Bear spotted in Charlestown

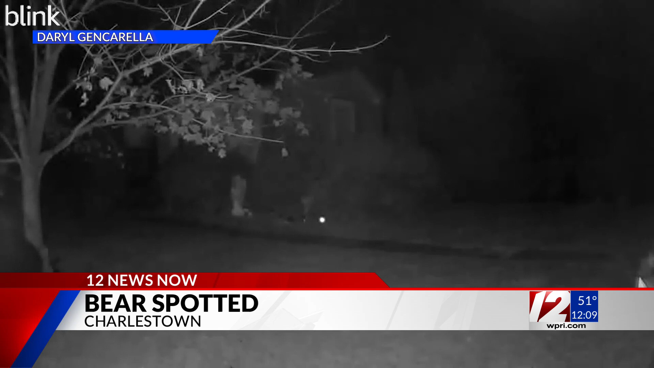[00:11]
Right now it's not clear if there have been any other sightings of that bear. You see it there walking towards the left behind the trees.